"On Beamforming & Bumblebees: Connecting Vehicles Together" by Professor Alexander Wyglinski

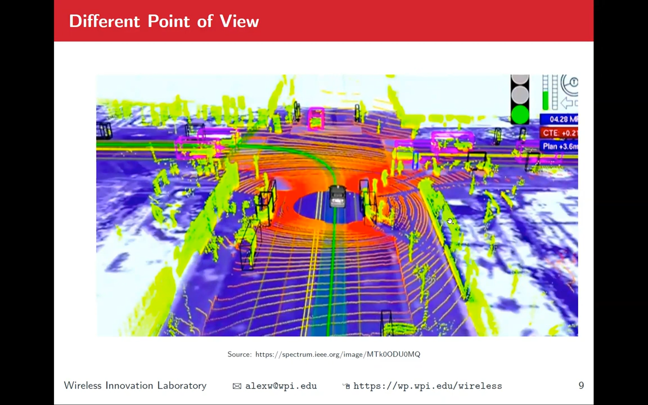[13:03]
discern where's the walls, where's the light posts, where are the people, everything around that vehicle, which is great. Okay, fantastic. That's great sensing technology. And why do we do self-driving? Again, like, you know, other than the fact that it looks cool, right?